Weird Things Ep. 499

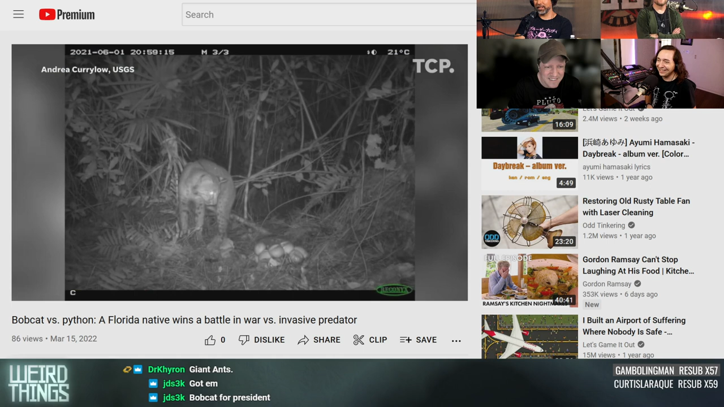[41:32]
Oh, when he comes back at night. No, he wants a little midnight snacky. Uh-oh. A little rumbly in his tumbly.
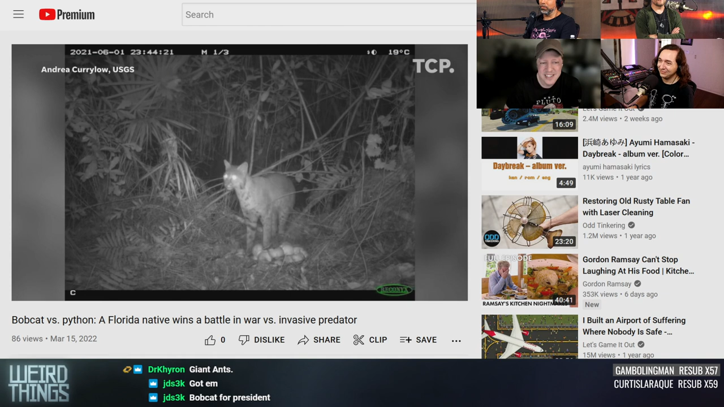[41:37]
And this is over a long period of time. This is multiple hours he goes and he comes back.
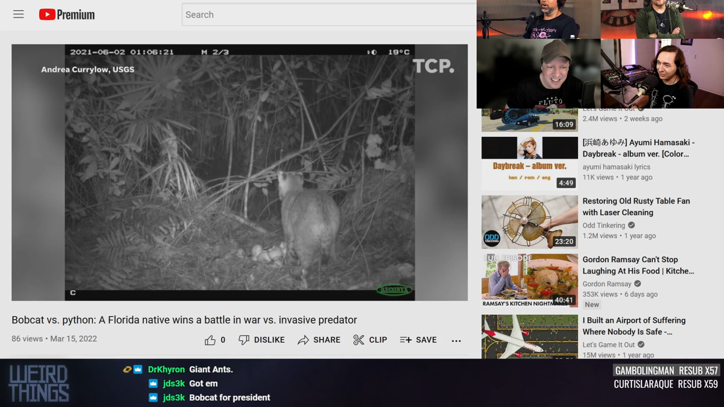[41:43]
This is like somebody trying to get the continental breakfast at 2 a.m. coming on in, looking left and right. Looks like he's still getting his frosted flakes, though.